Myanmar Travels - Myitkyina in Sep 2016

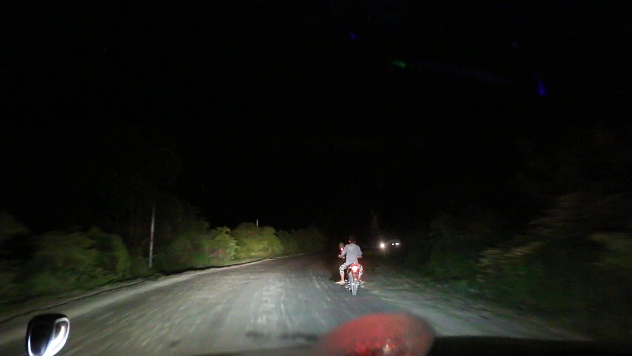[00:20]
Some four people walking abreast instead of in a row. Four people on the left side shining their lights. Touch light walking.
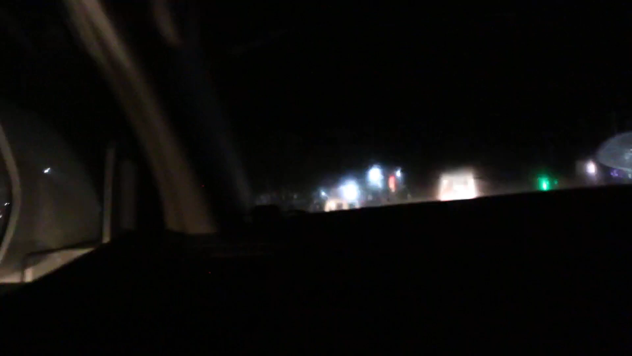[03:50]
His side window, no, his side window hit. He hit the side window.
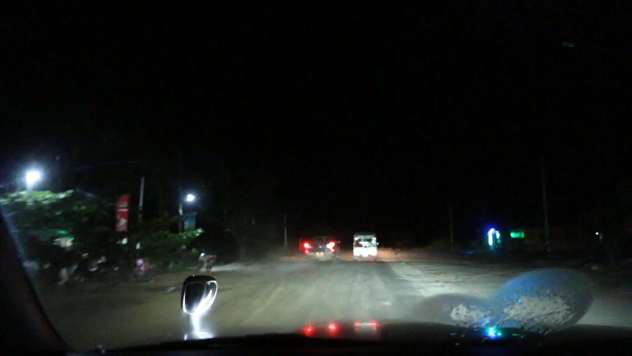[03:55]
Too close, huh? This fellow on overtake at the back.
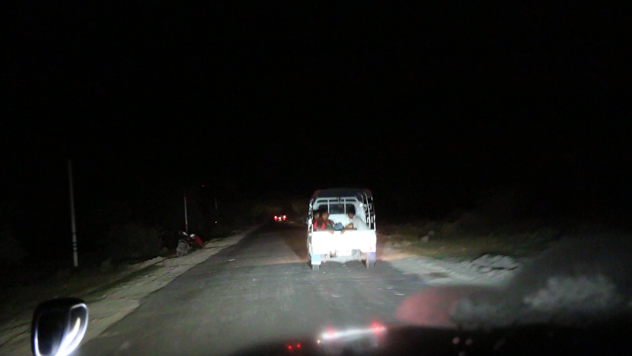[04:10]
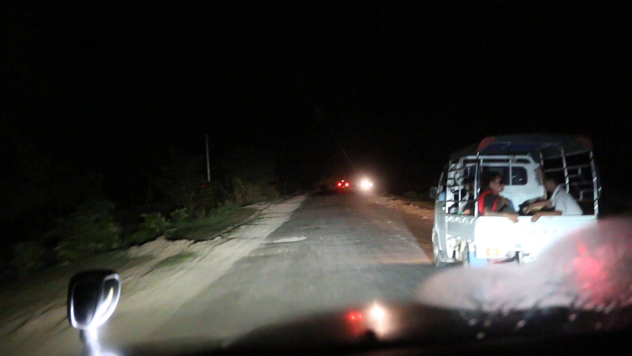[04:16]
This fellow is so dumb. Really dumb, hard to see.